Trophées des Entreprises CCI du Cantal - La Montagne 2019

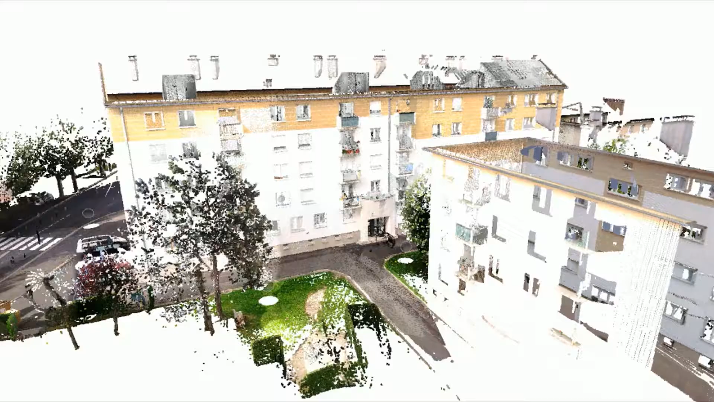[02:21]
de réaliser des levées de bâtiments exhaustifs et efficients.
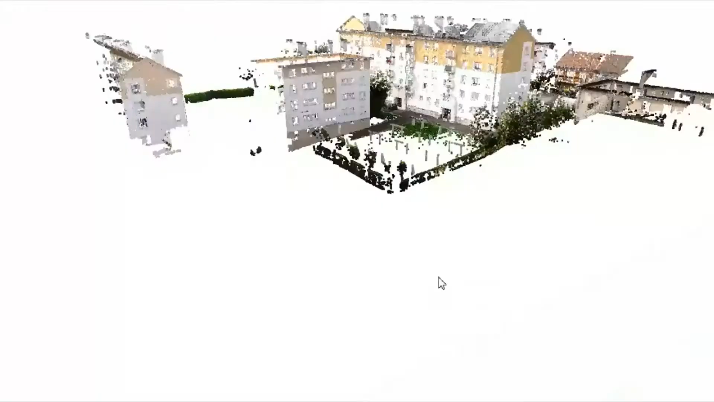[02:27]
Le nuage de points ainsi obtenu nous sert
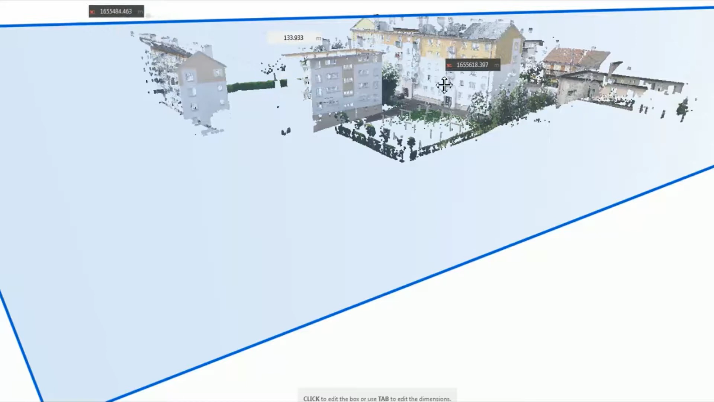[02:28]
de support à la modélisation des maquettes numériques 3D intelligentes.
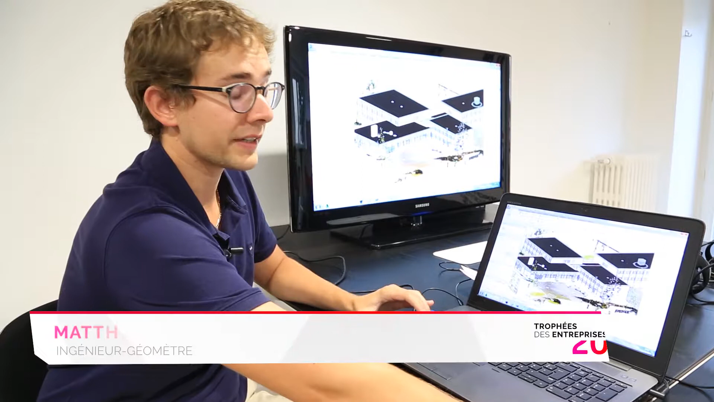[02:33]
Donc l'intelligence de la maquette se traduit par des objets dynamiques qui interagissent entre eux comme par exemple cette fenêtre qui est adossée à un mur et elle n'a d'existence que si le mur existe.
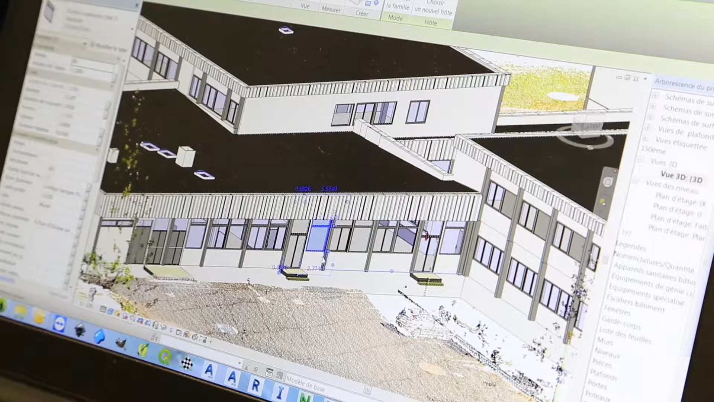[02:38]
Si je la supprime, elle n'y est plus.
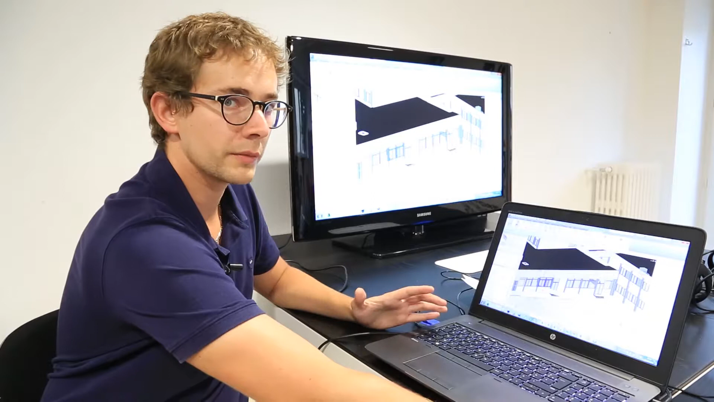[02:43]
Tous les objets présents dans la maquette comportent leurs caractéristiques basées sur le nuage de points ainsi qu'un ensemble d'informations attributaires permettant de les localiser dans l'espace.
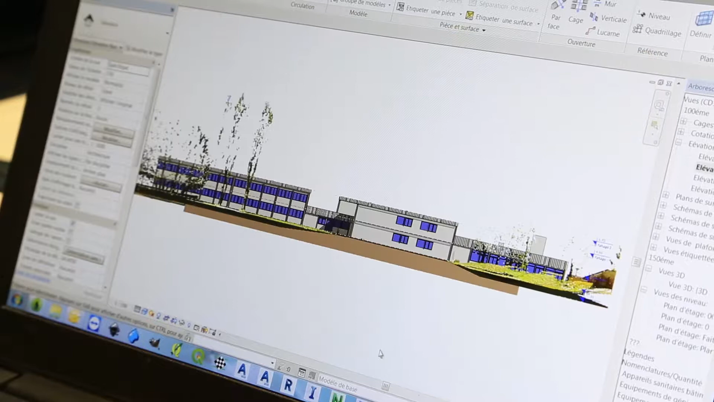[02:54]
De cette manière-là, je peux aisément venir quantifier tous les objets d'un bâtiment en l'occurrence mes fenêtres et de par cette maquette 3D,
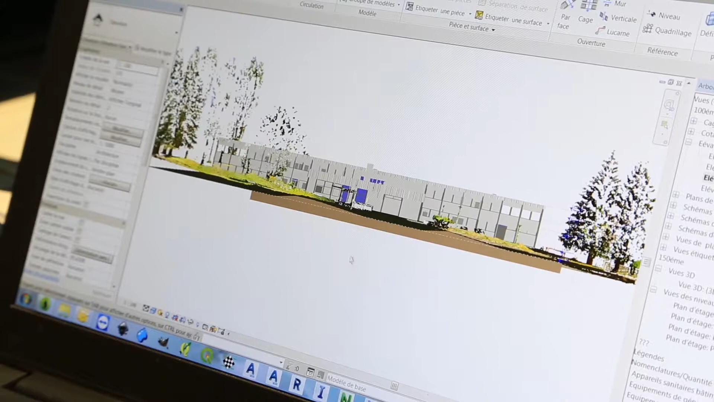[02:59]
je peux facilement sortir tous mes plans d'étage et toutes mes vues d'élévation.